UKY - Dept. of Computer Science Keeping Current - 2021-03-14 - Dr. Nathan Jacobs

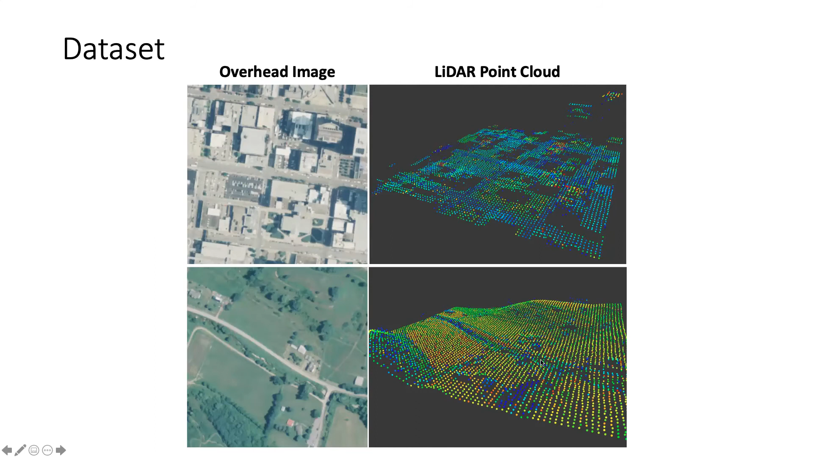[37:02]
being added to and improved and so that's that's what this is here so basically what we're going to try to do is combine the overhead imagery and the lidar point cloud of a particular area to make these predictions of free flow speeds so we sampled 1.3 million